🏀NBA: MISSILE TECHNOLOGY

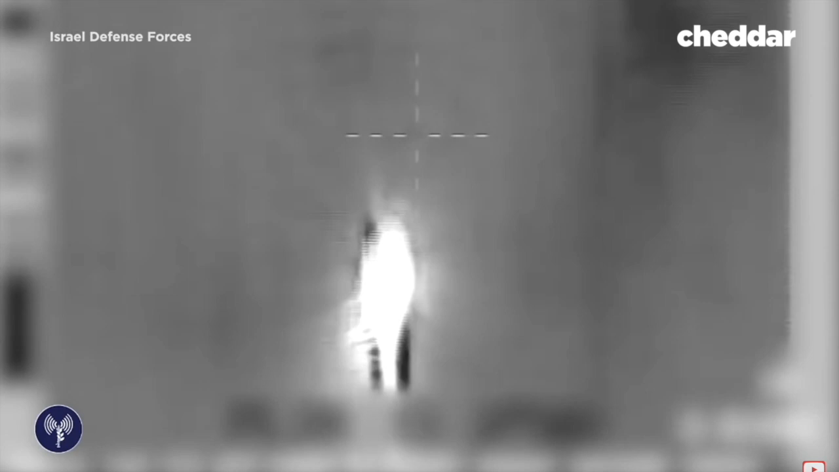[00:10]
It's tracking and then shooting enemy missiles out of the sky before they can cause any harm on the ground.